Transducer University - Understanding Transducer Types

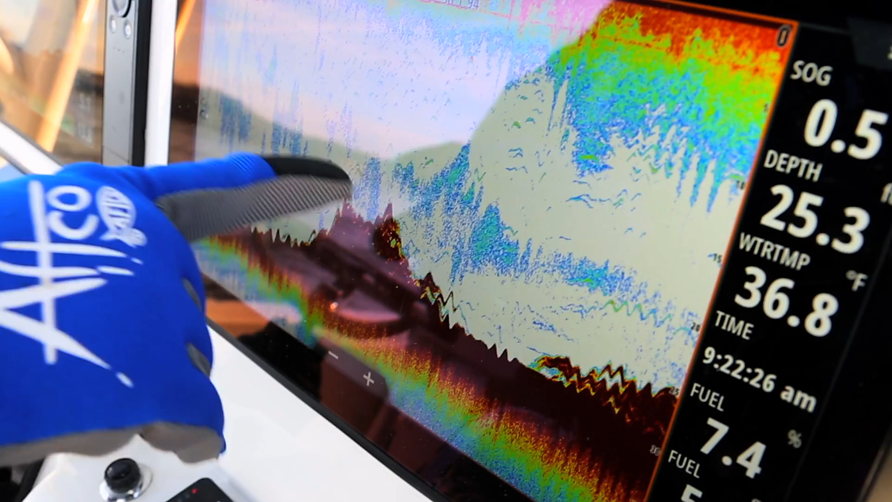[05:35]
On screen: water 36.8°F
If you have noise on the fish finder screen but it disappears when the boat is still then you know you certainly have a transducer placement issue. Talk to the hull manufacturer of the boat you own.